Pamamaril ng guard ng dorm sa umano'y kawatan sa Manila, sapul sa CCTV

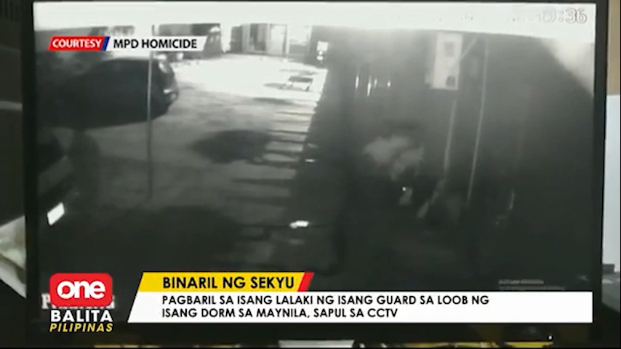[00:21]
Kita sa CCTV na tila may tinataguan ng lalaking ito sa parking lot ng isang dormitoryo sa Menjola, mag-aalas 11 ng gabi noong lunes. Ilang saglit lang, bigla siyang tumakbo. Sa isa pangkuhan ng CCTV, makikita namang tumitingin-tingin ng isang gwardya habang nakalabas ang baril. Binuksan niya ang ilaw at may nilapitan. Hindi na nakita sa CCTV pero nabaril na pala ng sekyo ang lalaki na agad nitong ikinasawi.